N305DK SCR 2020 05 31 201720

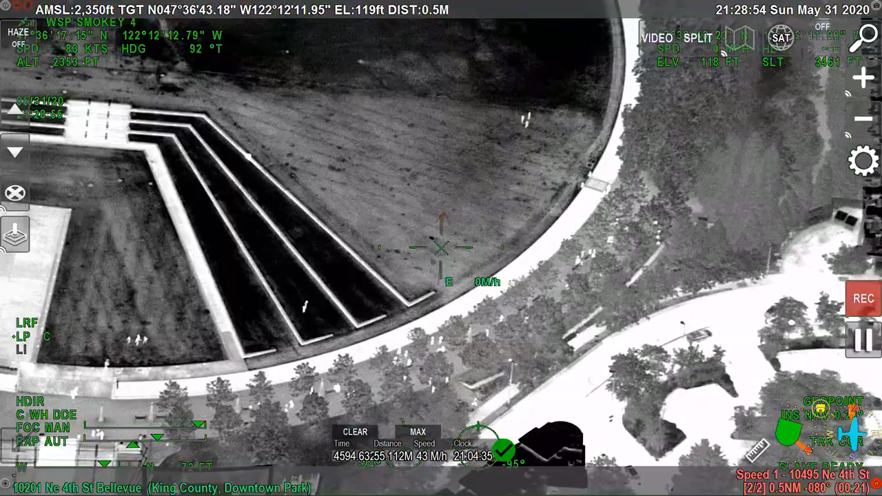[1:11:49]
We got a few people in the park, but not a whole lot.
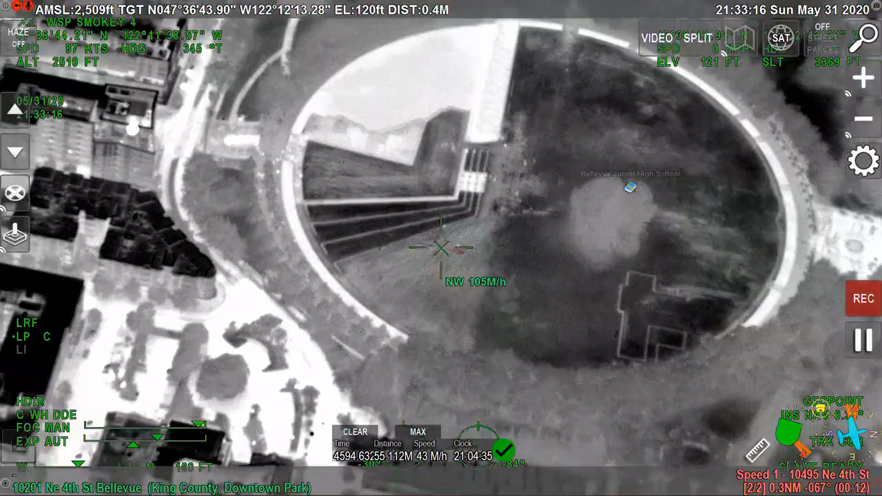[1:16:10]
there's a few people. Well, these SWAT 1 will come back to the way, mate.
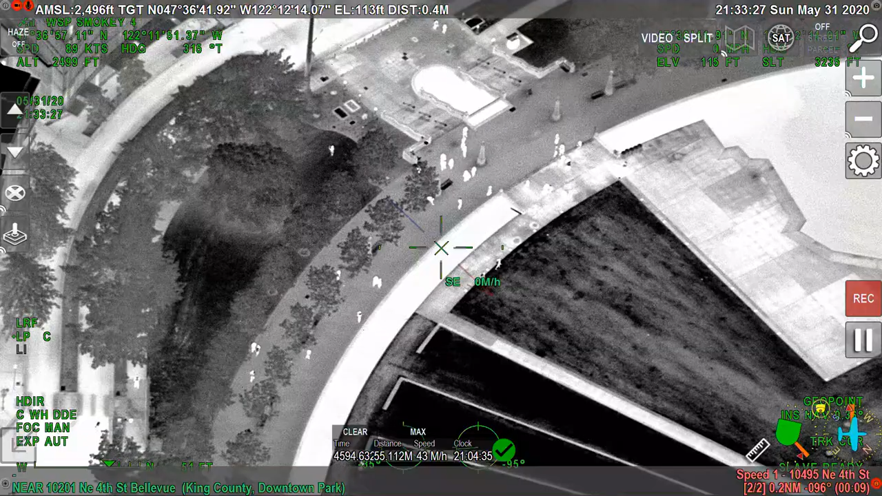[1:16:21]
Yeah. Command is all. 7004, base right. Off of Ashland Island, Quivers Lower Approach. We just sent cars and you guys didn't want them. Confirm you want people or not, or want vehicles for transport or not.
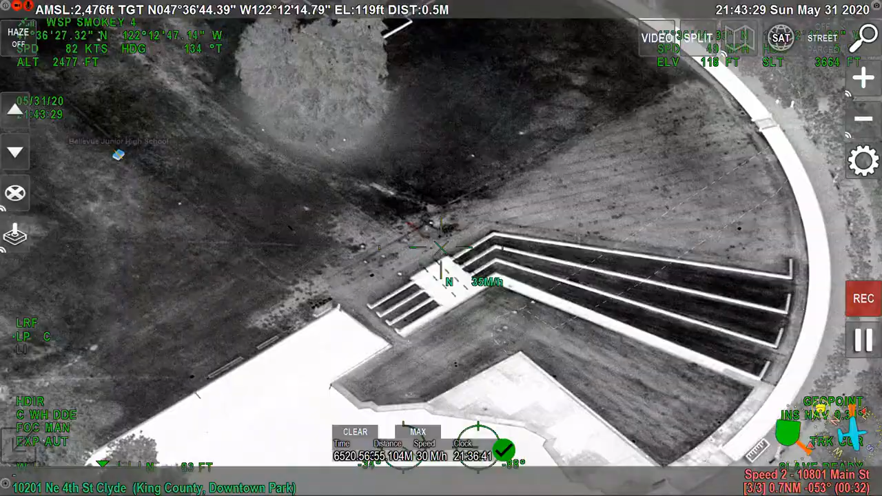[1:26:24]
All right, I'm just looking through the park here. Not a lot going on in the park.
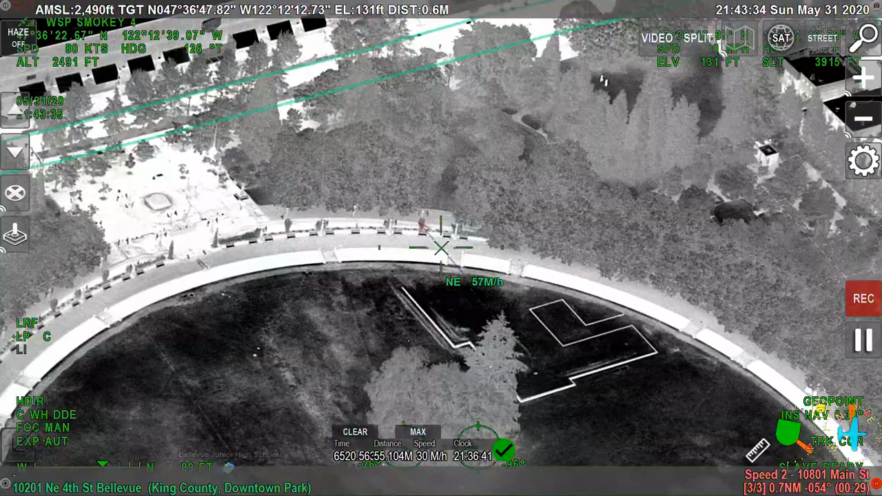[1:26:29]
Well, that's good news then. Wow.